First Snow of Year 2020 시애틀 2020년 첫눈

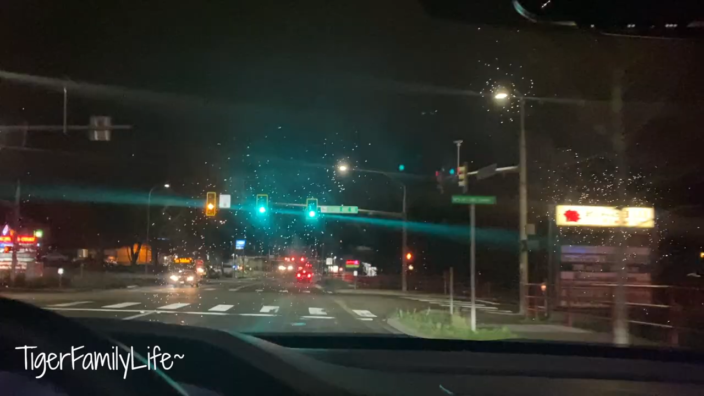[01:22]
Let's go. Alright getting on the road. You can see the snow and rain coming down but nothing on the ground. Oh you can see some white stuff on the road.
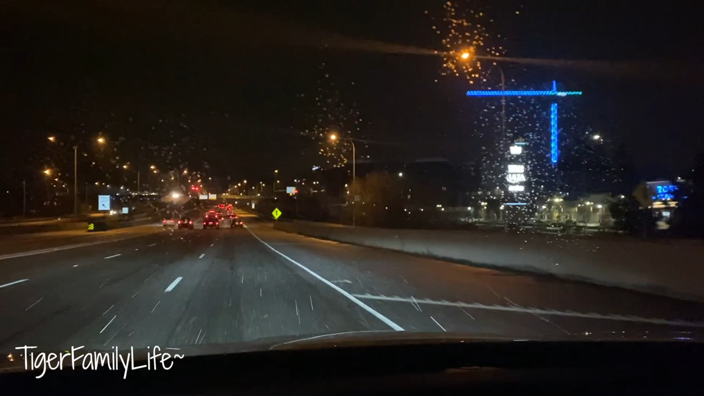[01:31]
I don't know if you can hear it. Sounds like more like hail. But it's turning white as I go up north. Just 2-3 miles up north. The ground is white. Here we come. Snow Wonderland.
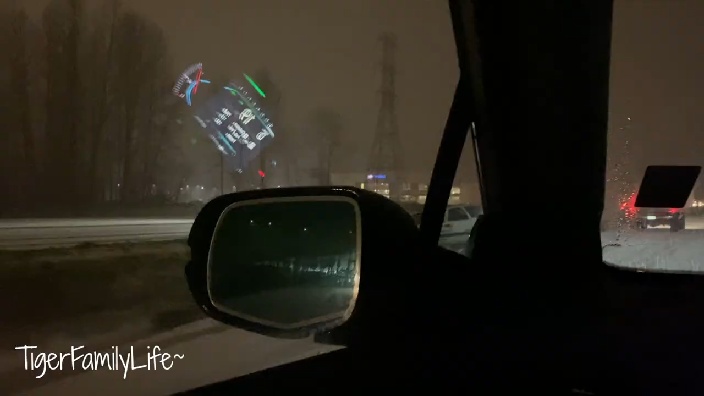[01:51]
It's getting dangerous.
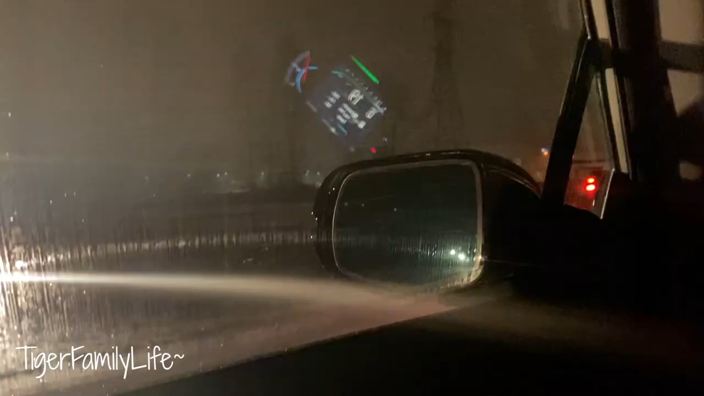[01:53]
Very slippery. Cars are already off the road. Can't see the lanes so we're just driving in the middle.
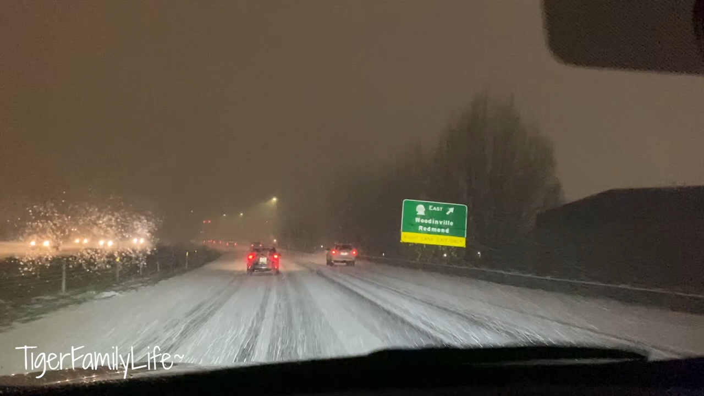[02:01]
But this is even like worse than like a lot of snow because it's wet. It's like raining and snowing. So it's really really slippery right now. First snow of the year 2020. Welcome to January. Wow it's coming down hard now. And look at another car slid off the road.
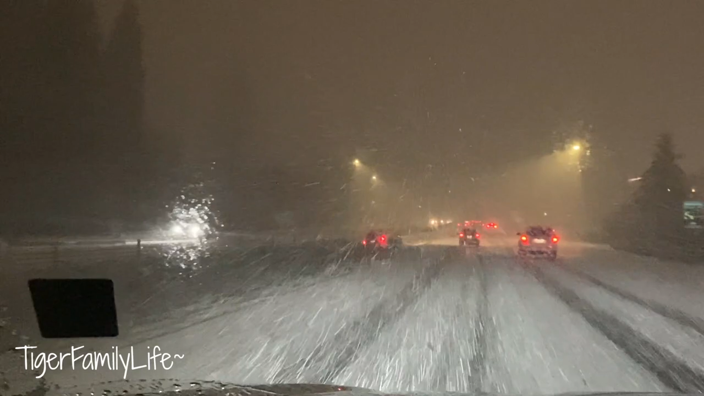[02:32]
Wow. It's slippery. I mean these are both SUVs. I think I'm pretty sure they're four-wheel drives or all-wheel drives. They can't be all both two-wheel drives but they're slipping. Everybody is slipping. Got to be careful everyone. So we got some police activity ahead already. It's 32 degrees. Just dropped about 2 degrees. Just only like 2 miles of driving.
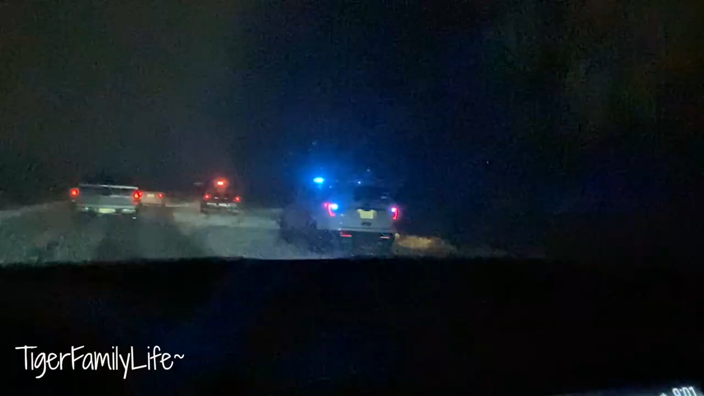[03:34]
Oh. Just looks like a regular citizen but somebody needs help.
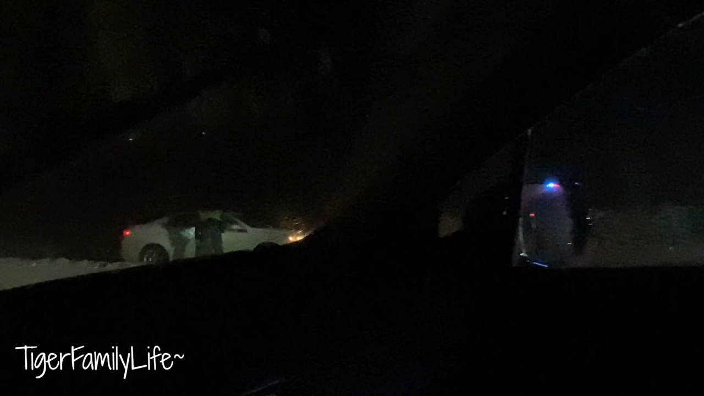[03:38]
Wow. It's getting ugly. Cars cannot make it up this tiny little hill. Front wheel drives are stuck. Wow. Oh man. It's getting crazy slippery out here. Car in front of me almost slipped but look at all these cars just stranded here now. Some of the guys are putting chains on. I was slipping earlier. I'm almost home though.